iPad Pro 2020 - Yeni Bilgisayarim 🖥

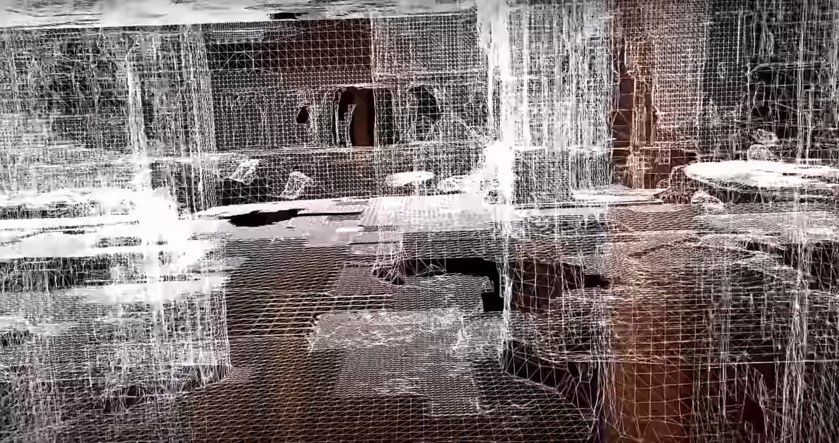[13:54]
Işık hüzmesi göndererek çok daha net ölçüm yapabilir. Şu an için yok.